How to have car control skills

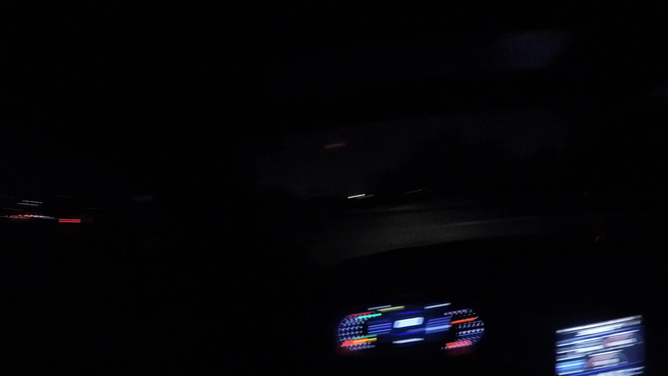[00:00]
This is Driving with Miles. I'm a state certified instructor. I teach teens and adults. We're going to talk about making left-hand turns. I'm hands-free. I have the GoPro so we're safe. So I'm up to the edge waiting. I'm looking left. I'm looking right. It's all timing. A lot of beginning drivers lack timing when they come up. So I'm showing you what you should do. You're just patient. And I think a lot of beginning drivers also lack patience. So you're looking for a gap. A gap is the space. So I'm just going to take my time.
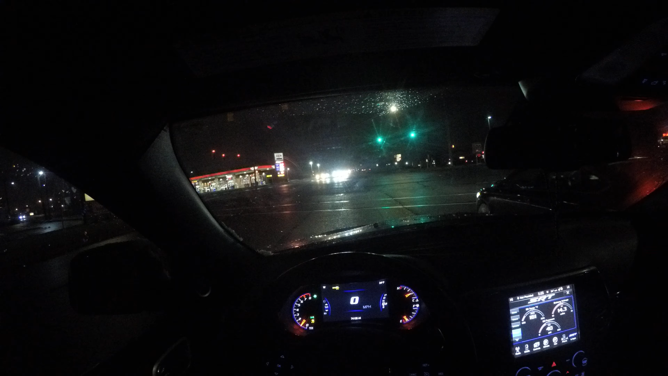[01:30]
If I turn wide and go into the right lane, I'm going to cut off cars making right turns. So I'm focusing. I have a protected left turn. I go up to the middle. And I wait. I'm waiting for a gap or the light to change. So I'm looking at traffic right now, taking my time and just being patient, sitting and waiting for a gap. And I'm going to go ahead and accelerate through my turn. And I turn in a narrow lane right by the double yellow.